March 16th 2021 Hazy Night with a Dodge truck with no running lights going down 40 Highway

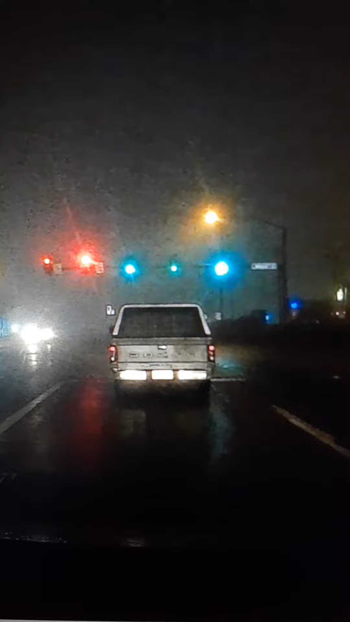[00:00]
March 16th, 2021. How's it going, guys? Went out for a midnight drive tonight, charged battery up, and come across this on the way back. This is a Dodge pickup truck. Has no back running lights whatsoever on it. I believe it does have brake lights. But let's watch this for a second. Check this out.